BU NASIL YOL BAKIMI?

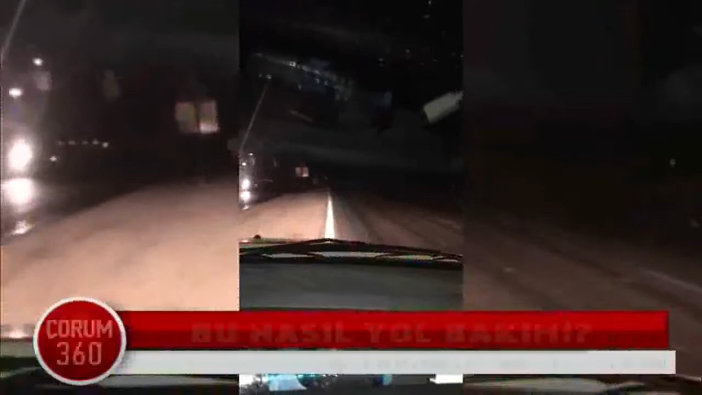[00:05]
Çorum Alaca yol bakım çalışmaları resmen sürücülerin korkulu rüyası oldu.
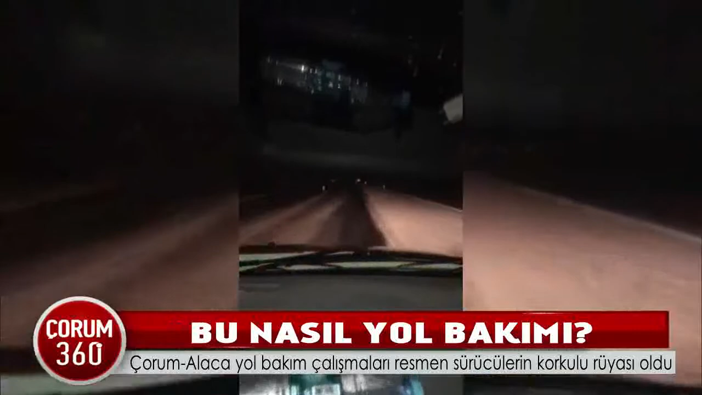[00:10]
Çorum Alaca yol bakım çalışmaları nedeniyle Alaca'dan Çorum'a dönüşlerde yollarda büyük çukurlar açıldı. Yolun bakım olan kısımlarında ise sürücüleri uyaracak, hiçbir tabelanın konmaması ise adeta kazaya davetiye çıkarıyor. Dün gece elimize ulaşan görüntülerde ise yolun bakım yapılan yerlerin hiçbir tabela veya ikaz olmadığı için kaza yapan bir tır gözüküyor.